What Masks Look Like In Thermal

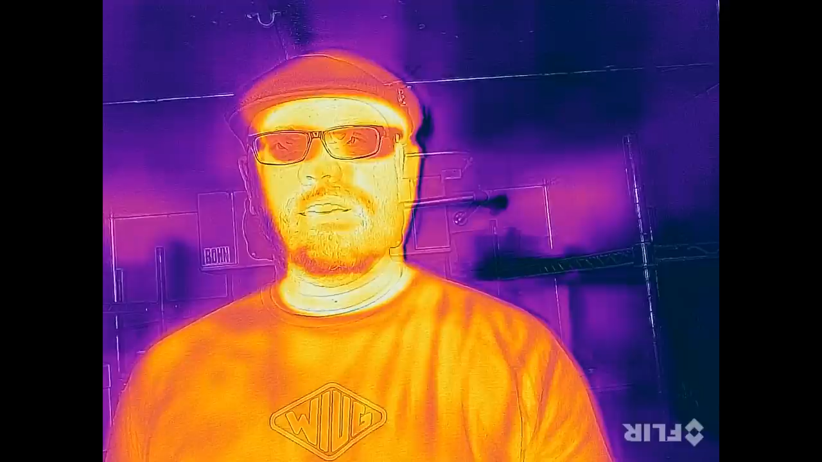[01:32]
Before putting on the masks, this is what I look like in the industrial size freezer with no mask on. So just my face using a thermal camera.
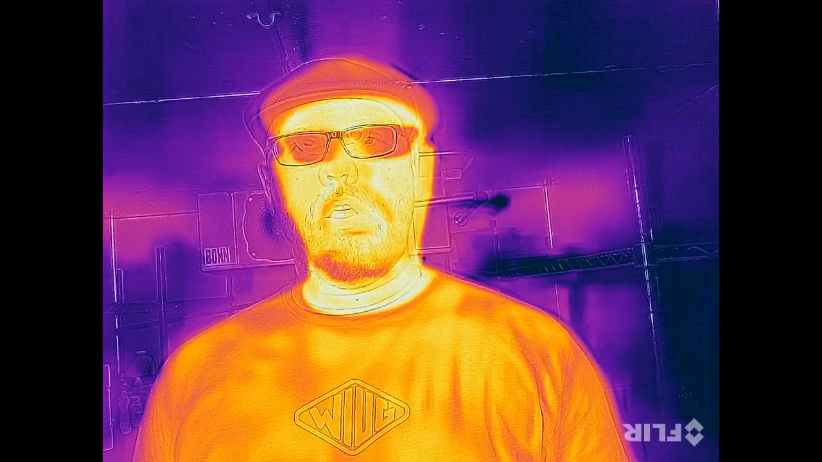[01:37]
Let's start off first with one of the surgical style face masks.
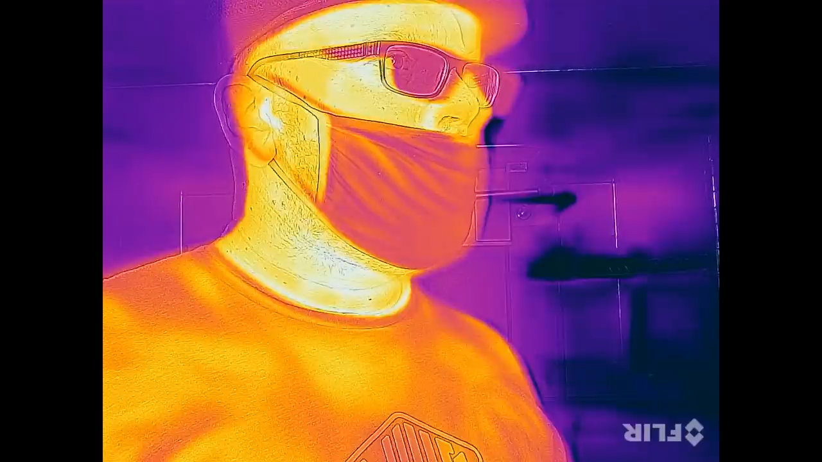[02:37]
And here's what that cotton mask looks like when worn properly using the thermal camera.
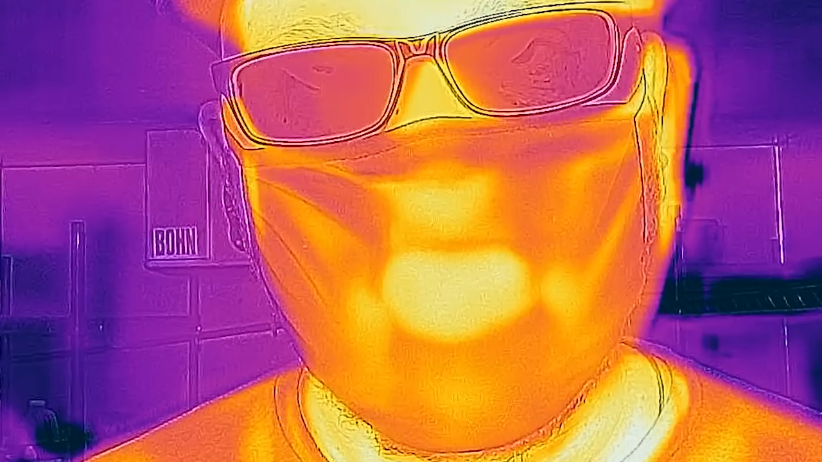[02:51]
Now let's use a cotton bandana as a face mask which is also very popular when you're out and about. This one looks like you're robbing a stagecoach in the 1800s or you're in some kind of gang.
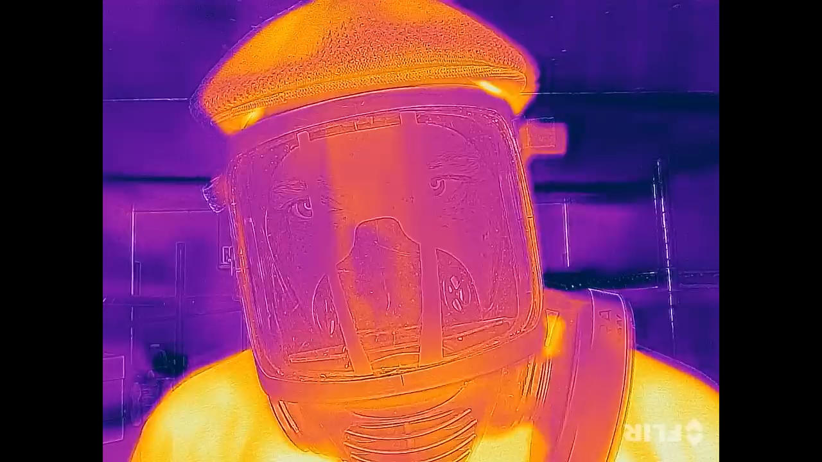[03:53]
That's going to do it for this video featuring looking at a bunch of masks with the thermal camera.